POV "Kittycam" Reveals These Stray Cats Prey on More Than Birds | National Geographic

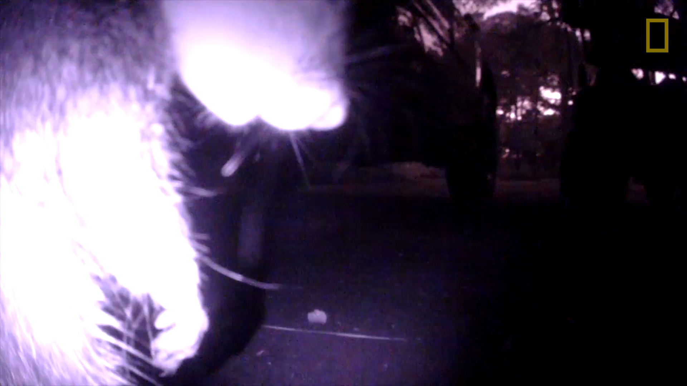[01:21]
glass lizards, some snakes, a lot of the common large-bodied frogs.